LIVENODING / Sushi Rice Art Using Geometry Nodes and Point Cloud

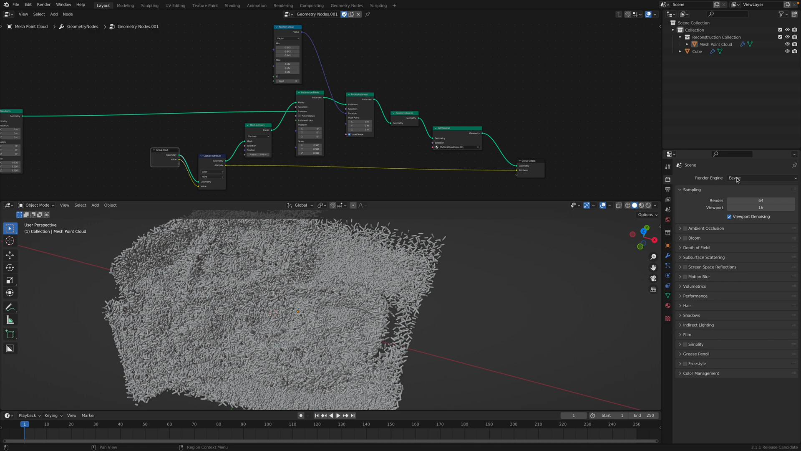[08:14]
I'm recording as well. Maybe. I also need to switch this to cycles.
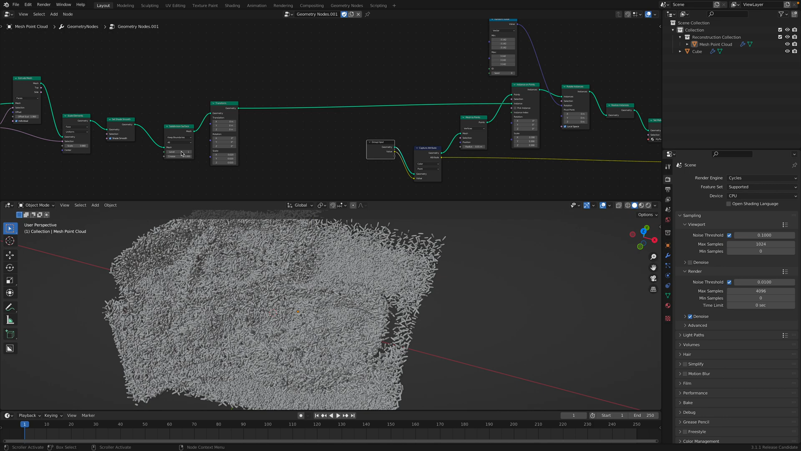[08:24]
Maybe because I'm using one subdivision. Let me just reduce this for now. Just for sake of demo. Okay. Still looks okay.
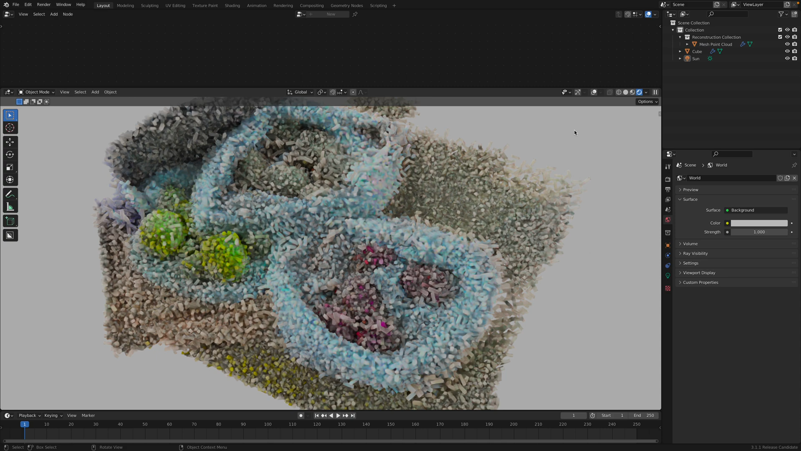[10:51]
You can bring in. Mesh surface into blender. And then you scatter some points. And then transfer the color. From texture into the points. And it's going to be a point cloud. With colors. And then you. You just instant. The geometry like. We are doing here. Okay. It's definitely. A little bit. Too thick. So. We need to reduce the scale. And. I will. Turn on subdivisions. So it's going to be.
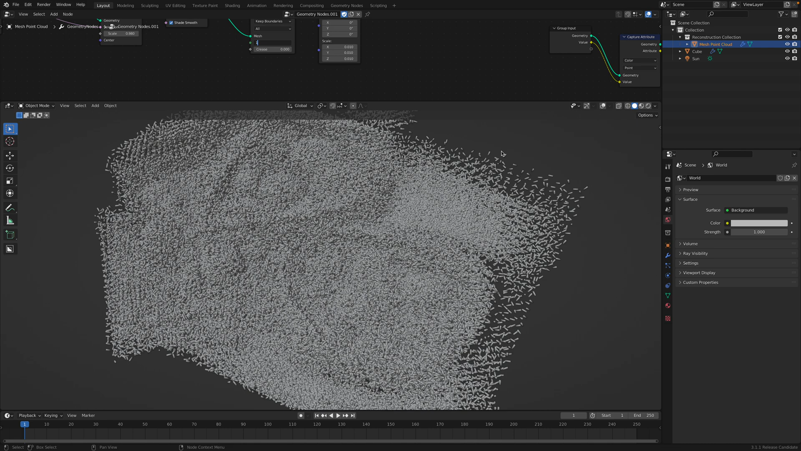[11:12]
Much more detail now. Oops. Okay. 0.015. Trying to find the. Perfect balance. Of. The rise.
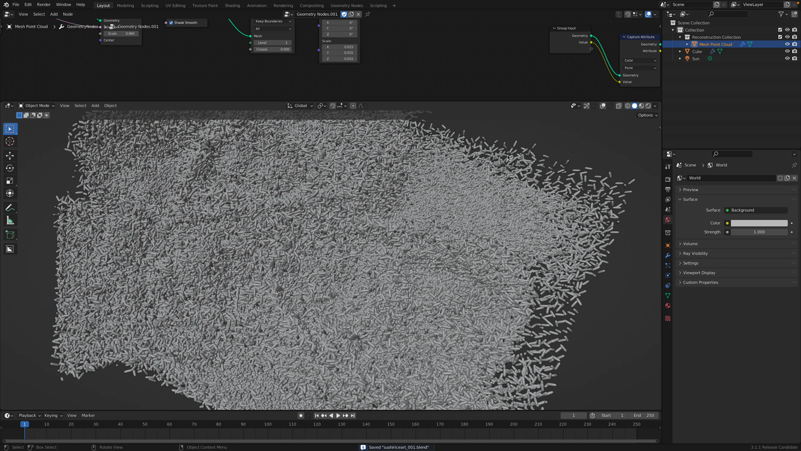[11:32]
So. It's just a matter of. Balancing the number. And something that your computer.